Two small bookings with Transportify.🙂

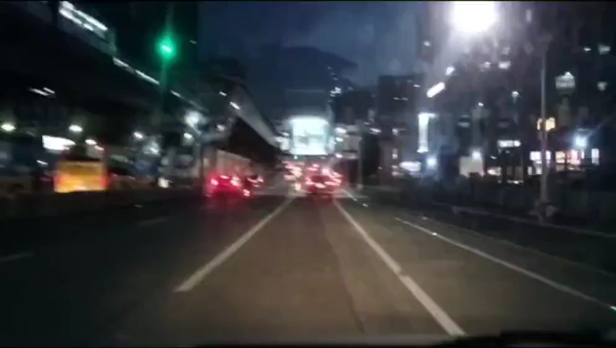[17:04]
Flyover sa ilalim ako. Dahil kakaliwa akong Quezonave. In 300 meters, turn left toward Quezon Avenue. W. InterSVC Road. Alright, mga Repa. Mami na lang.